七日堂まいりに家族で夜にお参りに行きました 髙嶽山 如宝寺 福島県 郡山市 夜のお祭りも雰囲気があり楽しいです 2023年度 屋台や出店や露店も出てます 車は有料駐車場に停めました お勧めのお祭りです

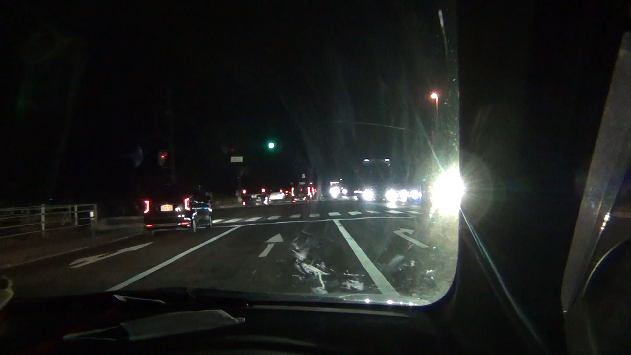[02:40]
反対車線の車はみんな東京方面に向かうんだね。 そうだね。 東京方面、トラック、乗用車、すごいね。
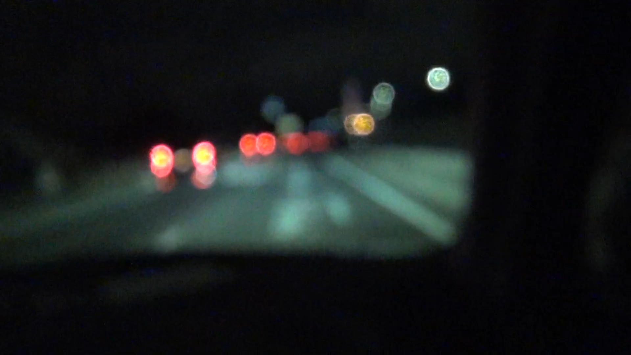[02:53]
運命の分かれ道。左はバイパス、直進は街中。街中行きまーす。おー、いやいや、来た、郡山来たよ。 ここまでで何分？ ここまでで分かんない